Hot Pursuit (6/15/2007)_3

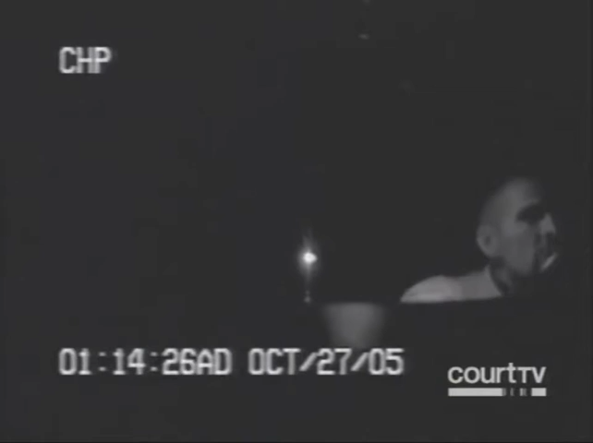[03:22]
That's because it's a police-bait car, designed to take car thieves off the streets. Still, who wouldn't be proud of a new set of wheels?
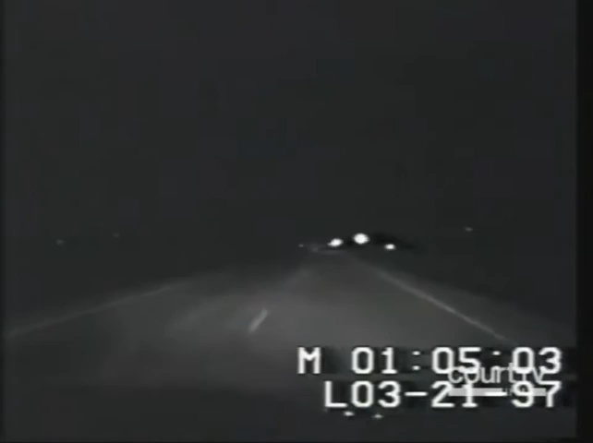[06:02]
At least his headlights seem to be working. They show him the patrol car blocking the way up ahead.
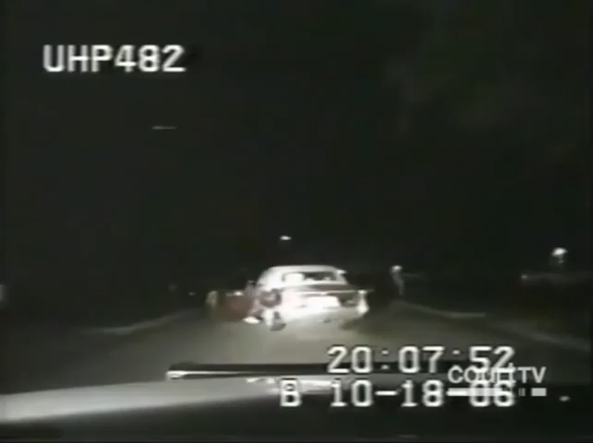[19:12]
despite the solid chase work of local police he slips into the darkness two passengers however couldn't escape the harsh glare of the arresting officers